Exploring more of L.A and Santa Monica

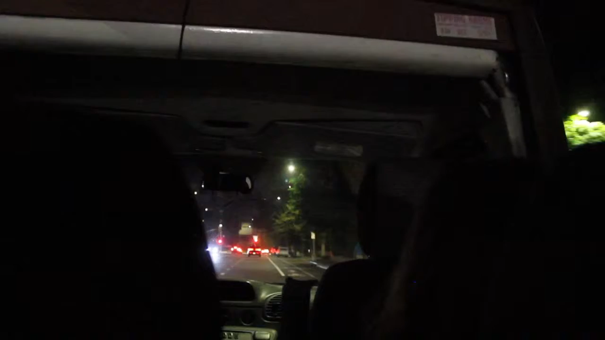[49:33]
And that brings us back to Hollywood Boulevard. Hollywood was scraped out of the desert by a steam-powered bulldozer in 1899. It was called Prospect Avenue, and they brought the railroad this way. The railroad went all the way down to the ocean at one time.
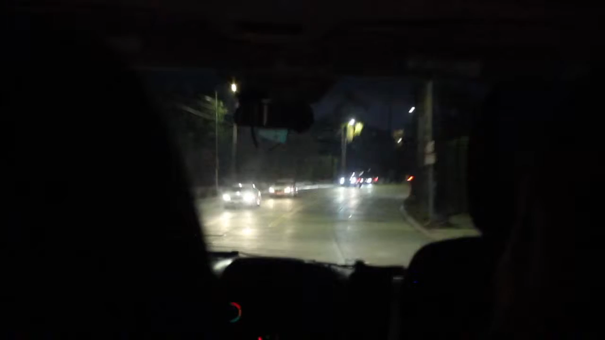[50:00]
And then they took the railroad out, and they changed it to Hollywood Boulevard in the late 20s. And that's where we're at now. Oh, they're towing cars that are parked here. You're not allowed to park here after dark. See that? That guy's going to come out to get his car, and it's going to be gone.